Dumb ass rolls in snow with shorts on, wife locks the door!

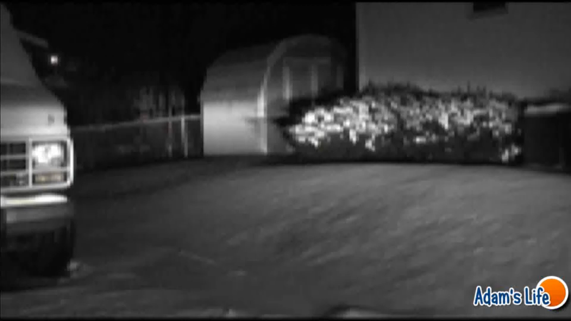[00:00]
And let's go. Oh, God. Look, no shoes, no socks. Oh, God. Here he is.